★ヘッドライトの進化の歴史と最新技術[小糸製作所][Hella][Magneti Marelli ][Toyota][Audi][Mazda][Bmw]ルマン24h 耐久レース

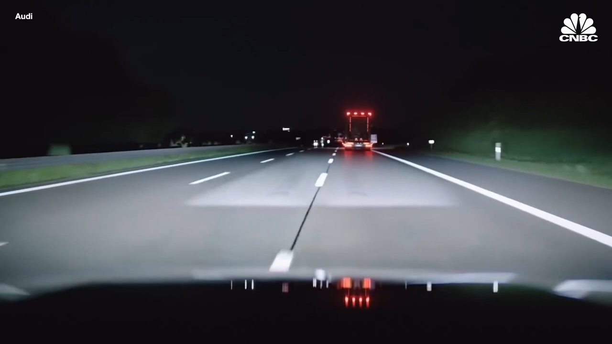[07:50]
ビームを基本とし視認性を最大限に高めるシステムですこの仕組みはLEDヘッドライトによって実現されています
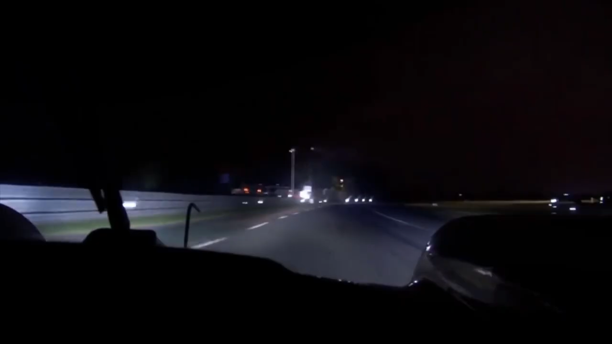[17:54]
ルマンカーはステアリング高くと車速に応じて照射範囲と光の量を制御します